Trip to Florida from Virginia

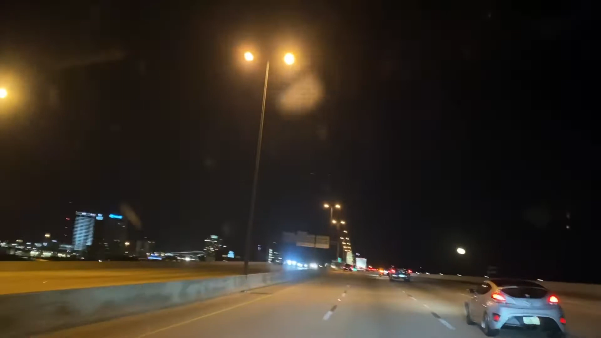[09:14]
Jacksonville, Florida. Đẹp không? Cái cầu bên này đẹp đâu hả là? Đẹp. Tới thành phố Jacksonville rồi.
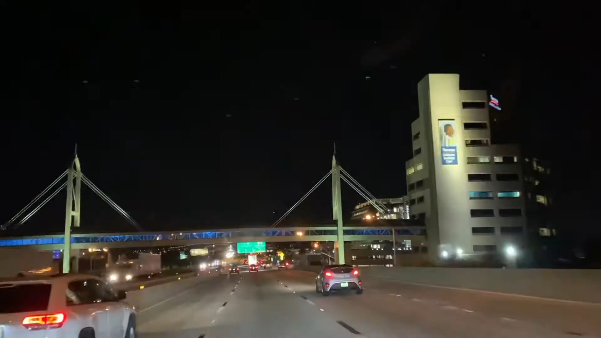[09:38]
Thêm chừng 3 tiếng nữa là tới nhà con Linh.